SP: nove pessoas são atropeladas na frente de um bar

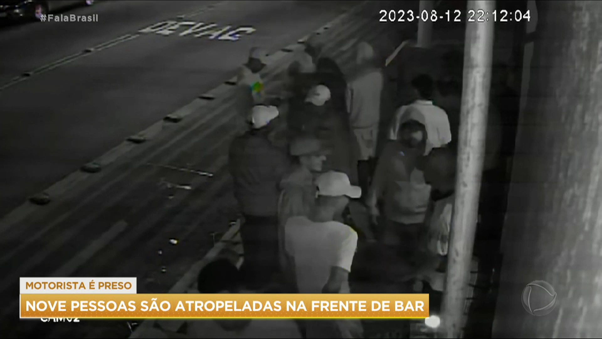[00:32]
Elas conversam tranquilamente. De repente, um carro em alta velocidade aparece. O motorista parece perder a direção e atropela os jovens.
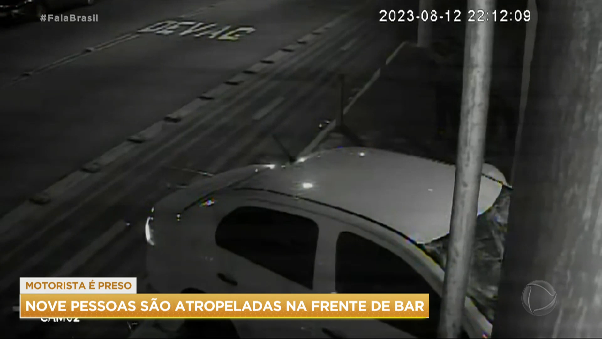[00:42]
As vítimas foram socorridas e encaminhadas ao hospital.